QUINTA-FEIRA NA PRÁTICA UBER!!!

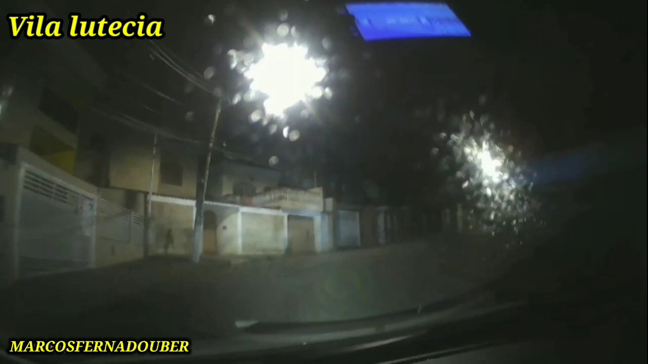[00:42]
mas bora para cima É aquele senhor ali, senhor não, não é, senhor mesmo Douglas, bom dia, chegando aqui para pegar uma outra corrida O rapaz já avisou que é a sogra dele que vai embarcar Mais uma corrida de 1.5 de novo Esse horário é bom que não tem muito motorista na rua
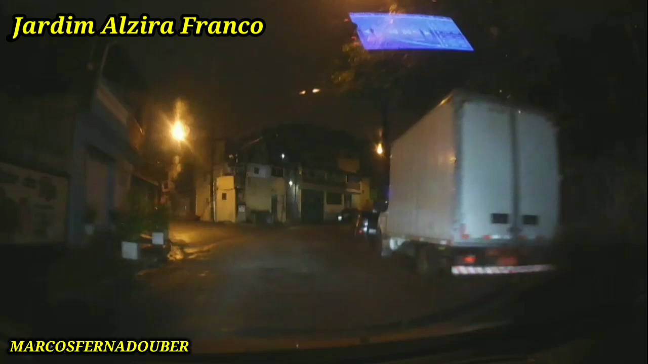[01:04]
Só que é um pedacinho meio complicado, mas a moça acha que já está ali no portão ali Maria de Lourdes
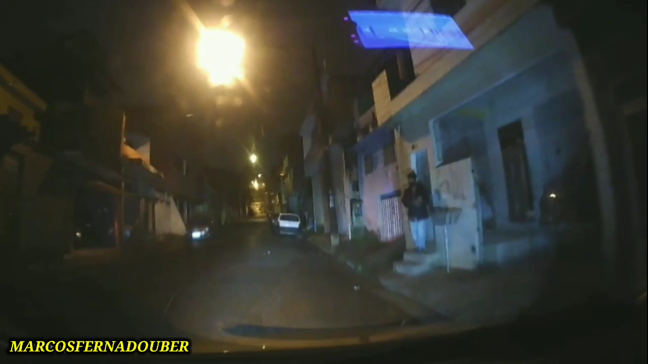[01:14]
Maria de Lourdes, bom dia, tudo bem?